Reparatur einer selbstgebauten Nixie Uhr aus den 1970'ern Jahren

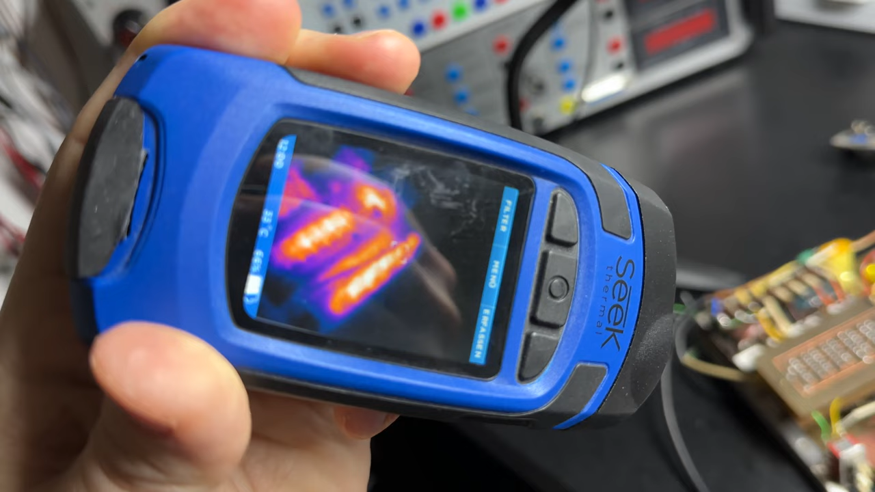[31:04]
Die heißesten Stellen sind natürlich die Transformatoren.
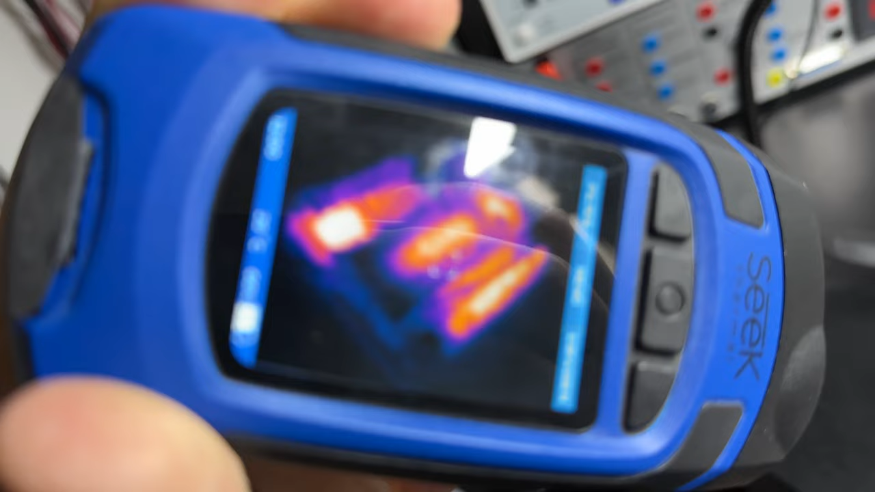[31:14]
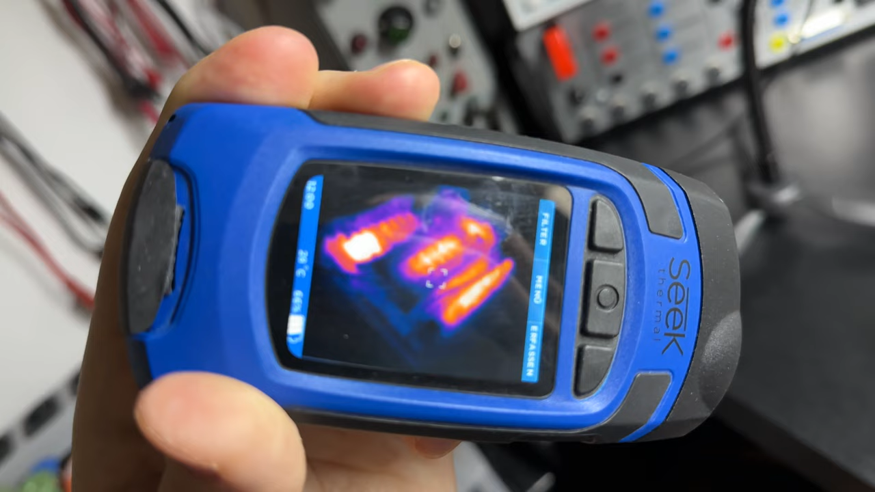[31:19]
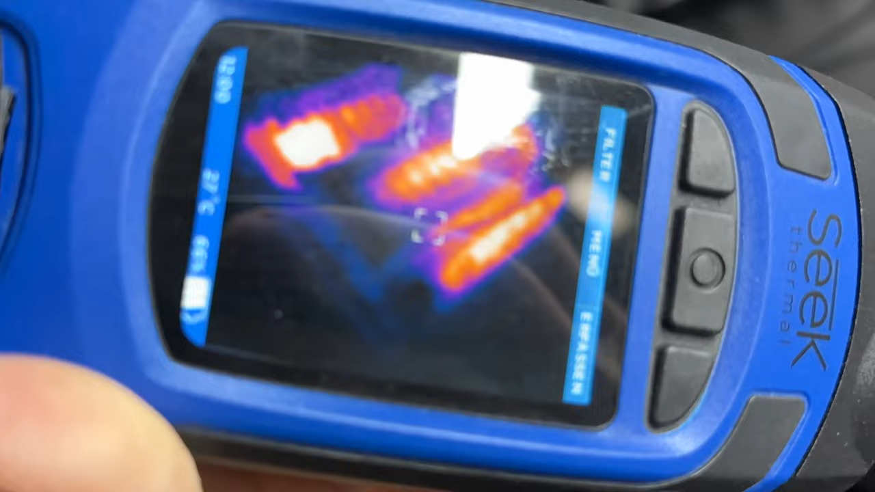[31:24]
Wie gesagt, die heißesten Stellen sind die Transformatoren. Jetzt links oben im Thermobild.
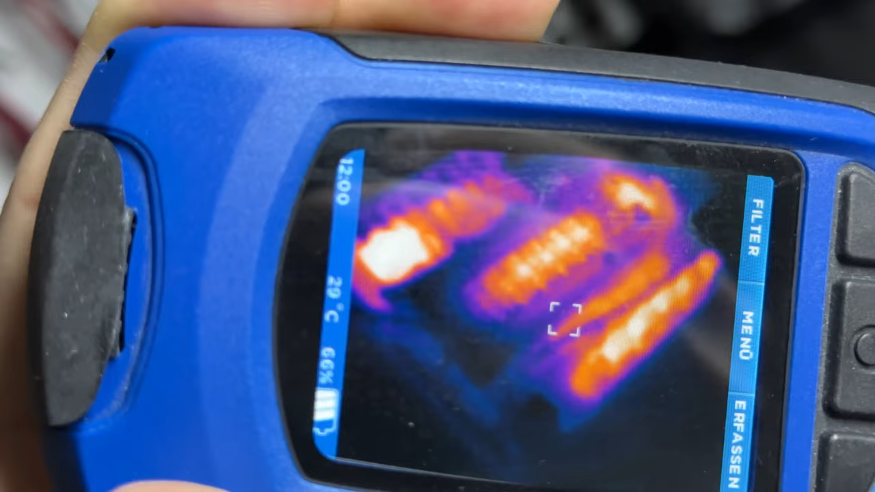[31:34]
In der Mitte ist die Zählerplatine.
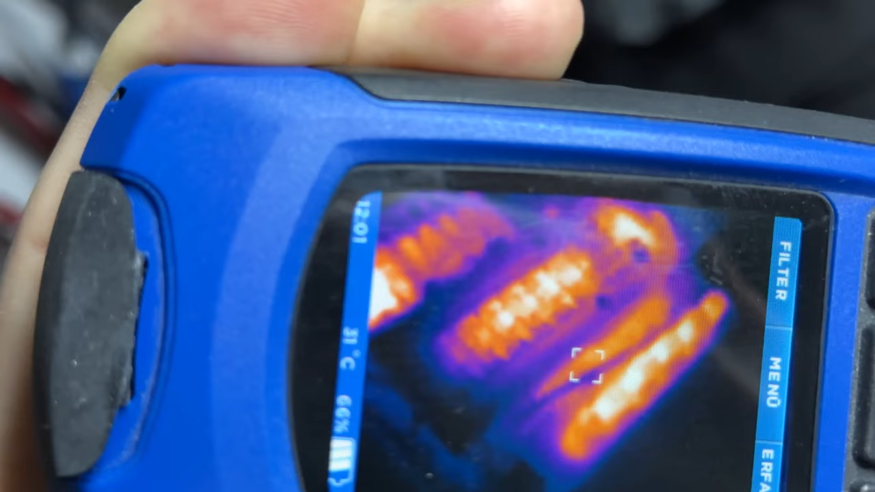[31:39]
Zu der sage ich gleich noch etwas.
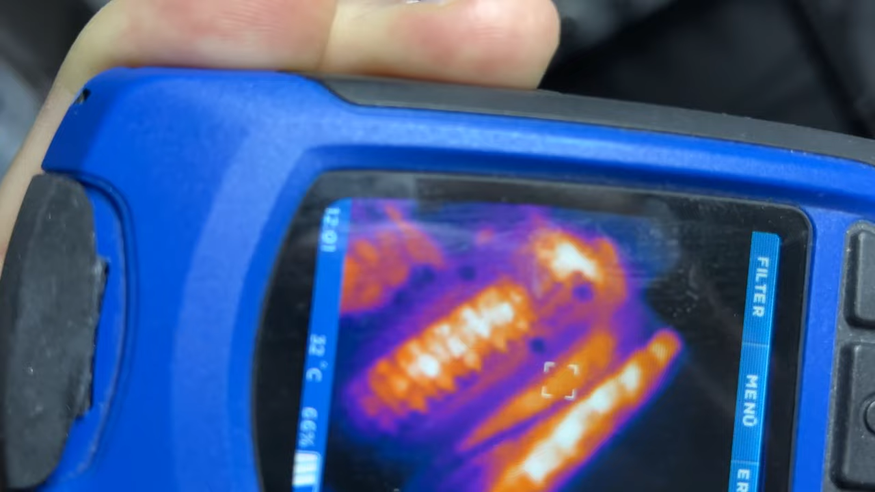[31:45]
Ganz auf der rechten Seite im Thermobild ist der besagte 2N3055 Leistungstransistor.
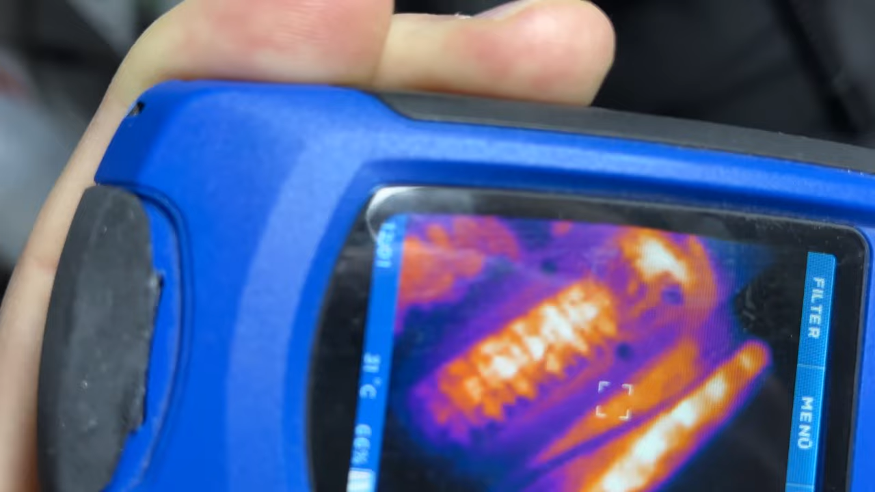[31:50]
Und ganz unten natürlich die Nixie-Röhren.